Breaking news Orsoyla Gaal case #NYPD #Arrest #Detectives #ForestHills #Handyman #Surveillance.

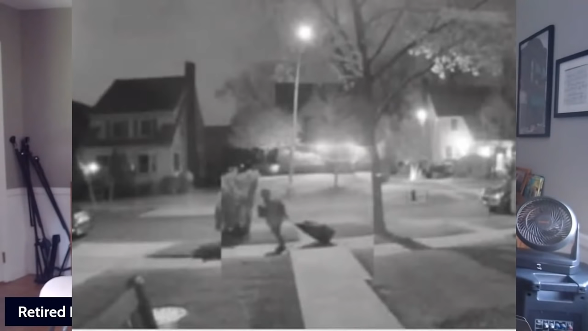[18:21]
You see that picture, a still from the video. I would have showed him that video, and I would have asked him, is that you? And I would actually show him a still from it like that, and have him sign and date and time, put the time down when he admits, yes, that's me. Because a defense attorney will say, how do, this isn't him. This could have been someone else. It's definitely not him. But if you get the defendant to sign off on it, it's a very powerful, powerful piece of evidence.
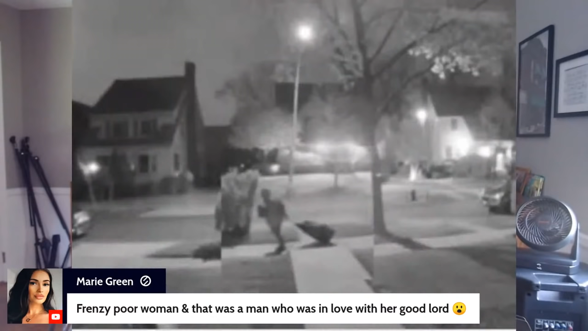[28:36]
a still photo, this still photo that you see on the screen of this individual who I think we know right now is David Bonola. Show him that picture and just ask him, is that you? And when he says yes, that's a very, very,